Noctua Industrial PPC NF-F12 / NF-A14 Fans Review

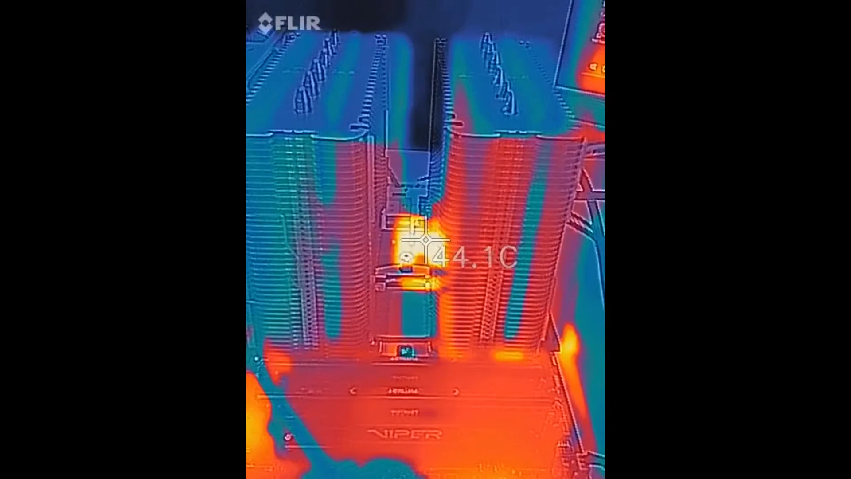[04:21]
On screen: spot 44.1°C
So that's that's going to be a hot spot.
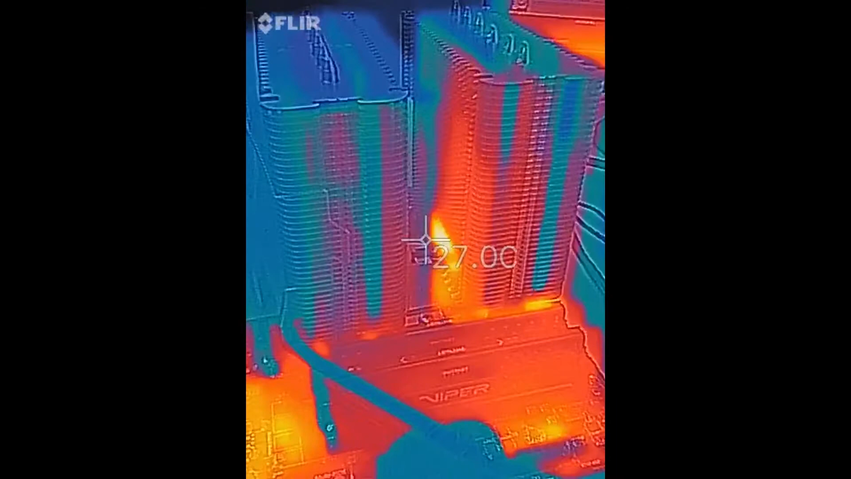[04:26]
I want to avoid that when I'm trying to get my temperatures off of the fin stack here. And again, the other side of the fin stack, we're right around close to 30 degrees C.
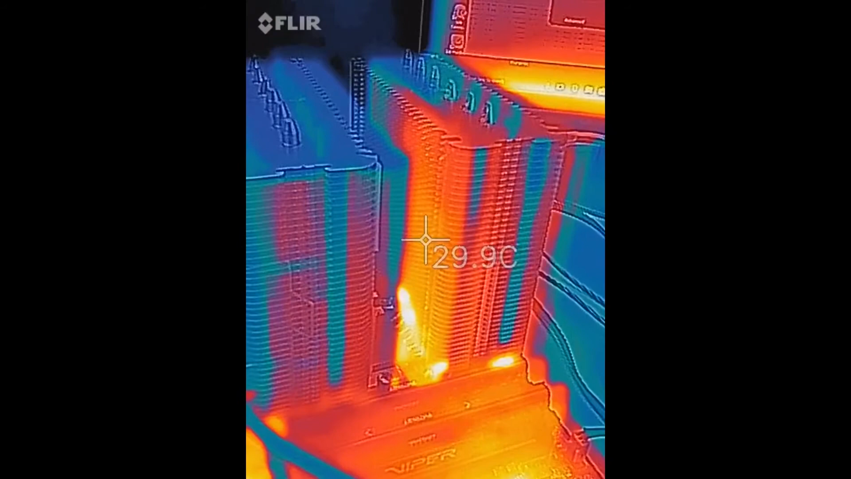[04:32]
On screen: spot 29.9°C
So what we'll do now is we'll put the NF-F12 on there,
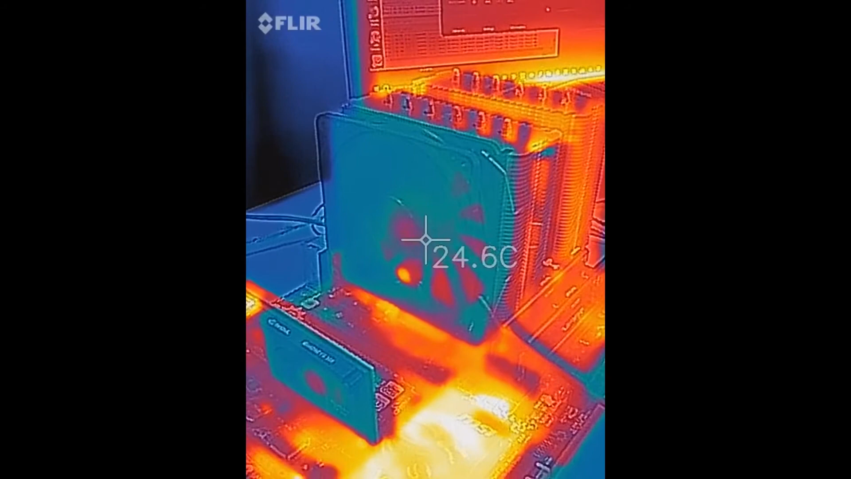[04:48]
On screen: spot 24.6°C
And now we have the NF-F12. This is the industrial fan.
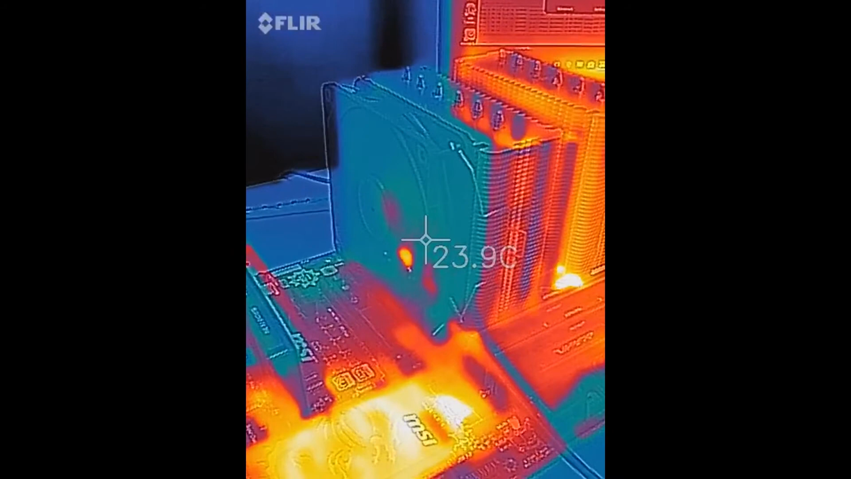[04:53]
Now, this fan is rated to run at 24 volts, which your motherboard will not put out 24 volts.
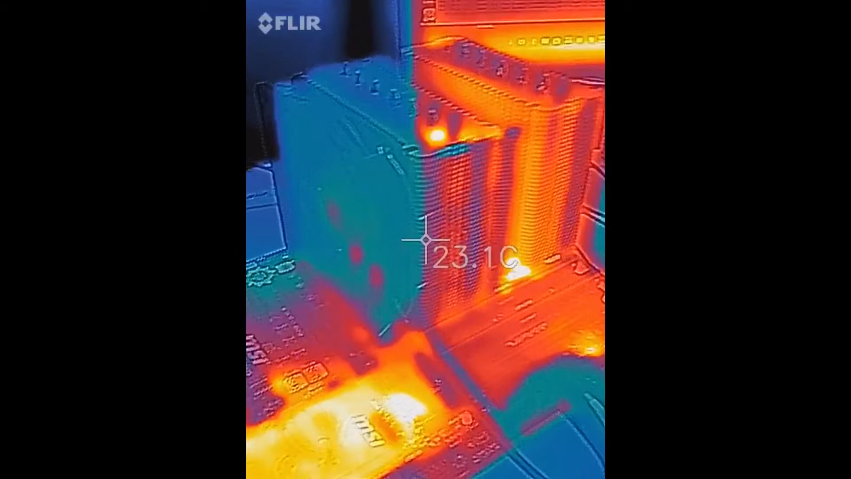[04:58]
On screen: spot 23.1°C
So over here off to the side, I don't know if you can see it very well. We have a 24 volt power supply right there.
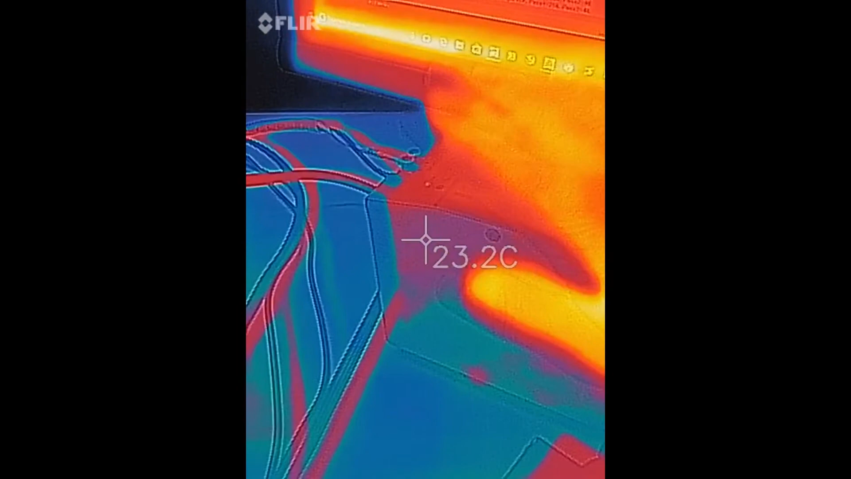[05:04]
On screen: spot 23.2°C
So right now we're actually running off of the motherboard power supply,
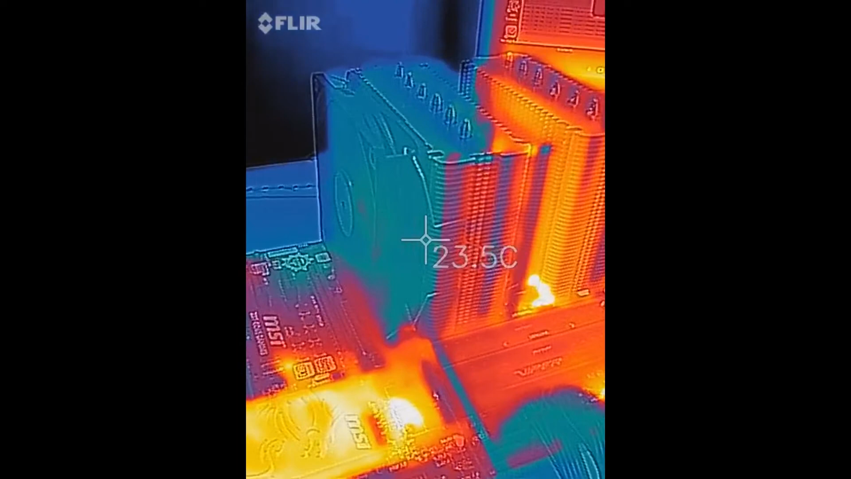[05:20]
On screen: spot 23.5°C
In fact, we're running at about 1,000 RPMs, which is about 300 less than the stock Noctua fan. So you would expect to see possibly a slight temperature difference, and we do.
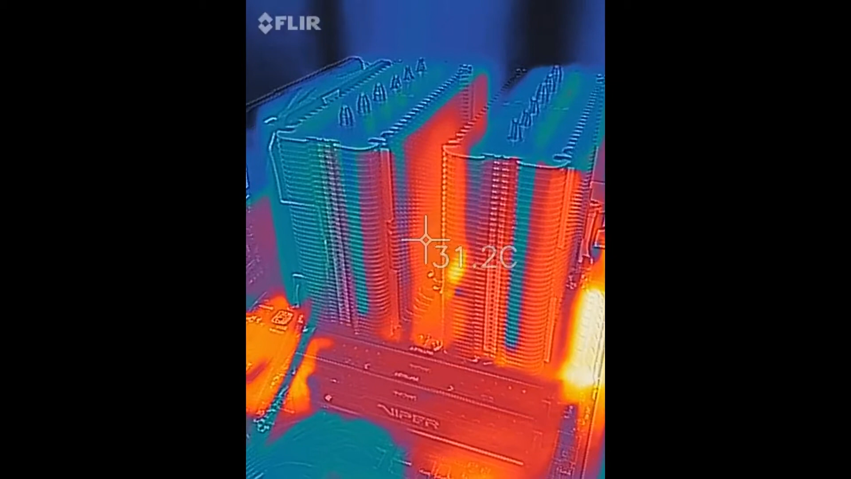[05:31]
On screen: spot 31.2°C
We see about a degree, a degree and a half higher than the stock Noctua fan. But that's because we're running the NF-F12 at a slower speed.
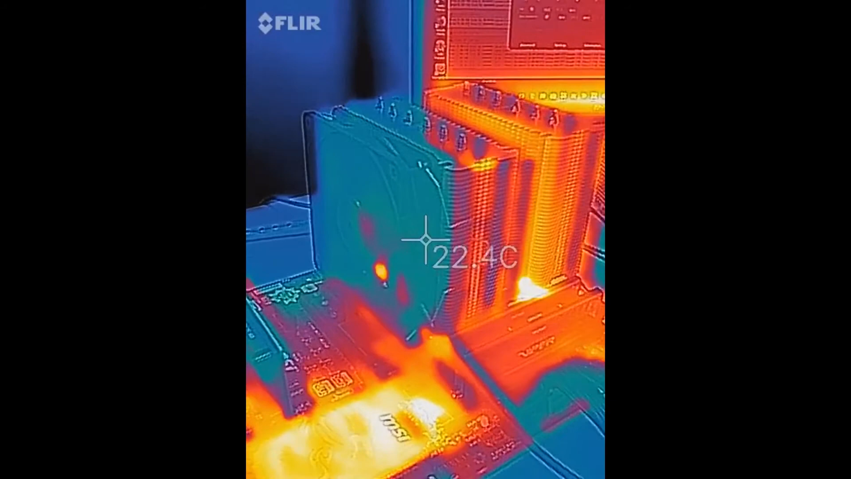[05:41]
On screen: spot 22.4°C
So what we'll do next is we'll go ahead and apply the 24 volts to it, which should bump that RPM up to around 2,000. And then we'll see what that does to the temperature. Now we are running 24 volts from the external 24 volt power supply to the NF-F12. So it is not being powered by the motherboard. It is louder now since we are spinning at the 2,000 RPM level.
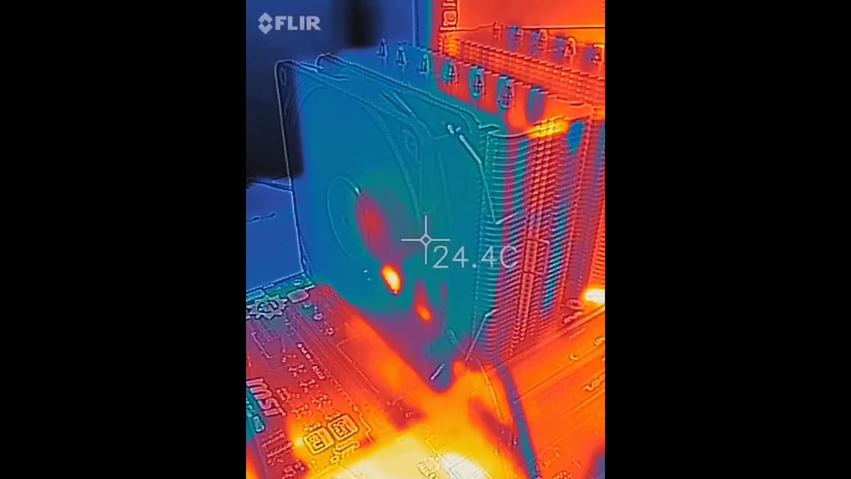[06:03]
On screen: spot 24.4°C
And we are certainly moving a lot more air. So if we look at the back of the first fin stack there, we are a little cooler.
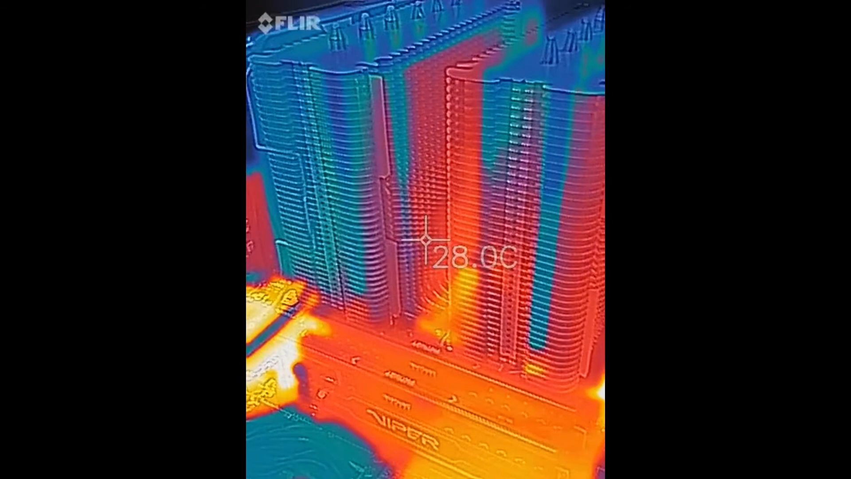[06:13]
On screen: spot 28.0°C
We started out around 29, then we got up to 31 with this fan running
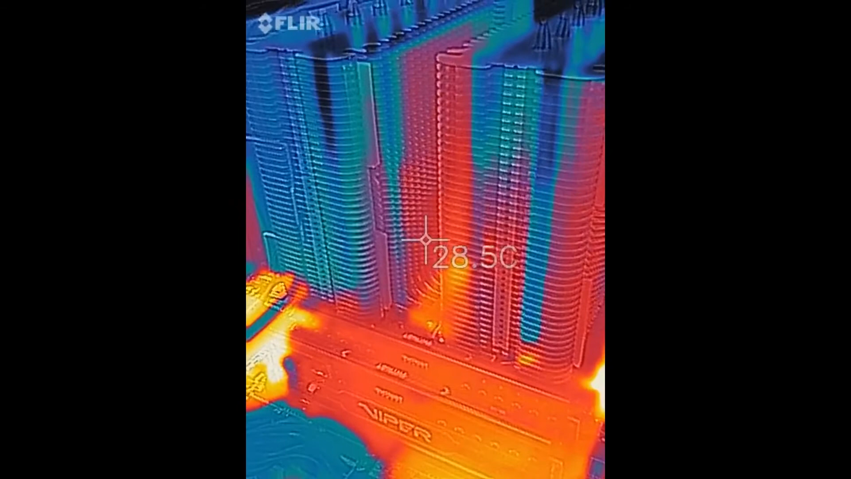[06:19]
On screen: spot 28.5°C
at the slower speed with the voltage supplied by the motherboard.